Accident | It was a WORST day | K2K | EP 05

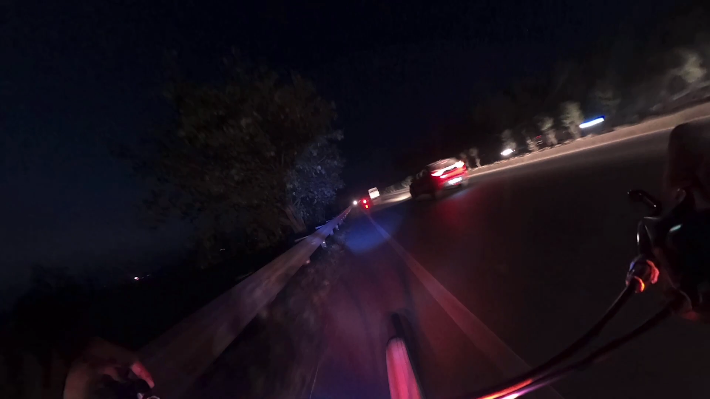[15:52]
पहाडों में छे बजे के बाद ऐसी हो जाता है ट्रावलिंग बिदर रिस्क